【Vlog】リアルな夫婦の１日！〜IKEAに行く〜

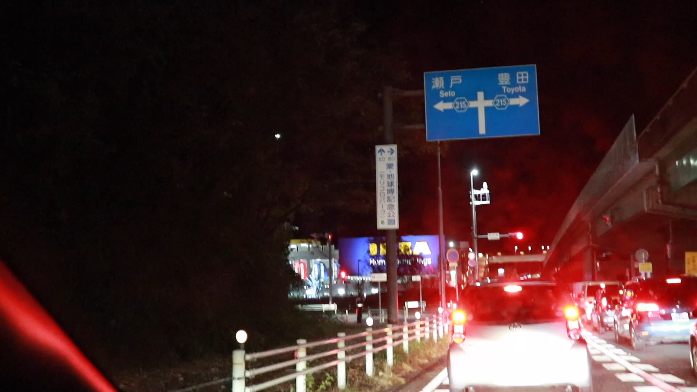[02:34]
すぐ入れるやんこれ ちょっと私だいぶ並ぶ、すごい渋滞になってるかなと思ったんだけど、 俺も1時間以上並ぶの覚悟してたから ね。そうだね、もう 1台も並んでない 並んでないね。 着いたわ。 着いたね、これ。わかんない。